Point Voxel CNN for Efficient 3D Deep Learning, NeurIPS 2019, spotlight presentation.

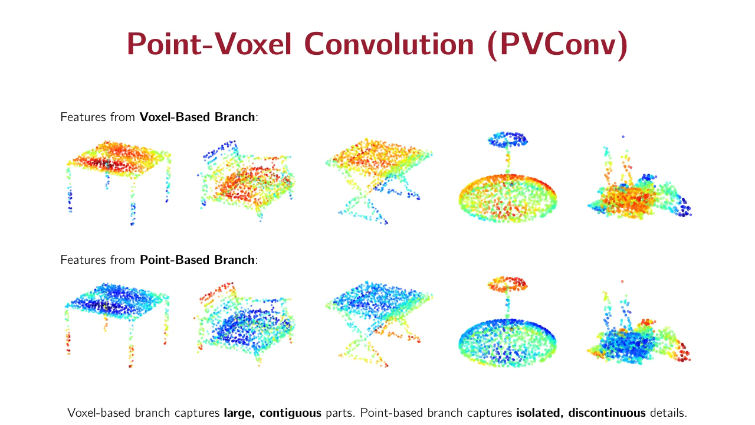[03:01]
Interestingly, we found that the voxel-based branch learns to capture the large, continuous parts, while the point-based branch captures isolated, discontinuous details such as the table legs. We conducted experiments on multiple 3D datasets.
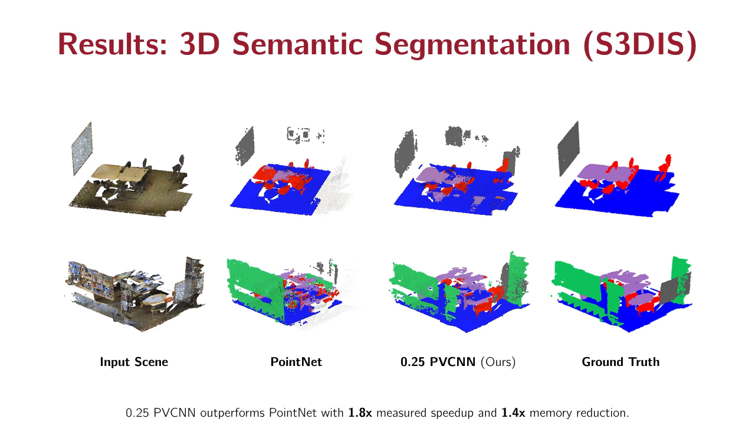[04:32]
Our model is roughly 2 times faster. In the first example, P.NET misclassified the desk as the chair, while our model gives a very accurate prediction. Finally, we show some results on 3D object detection benchmark.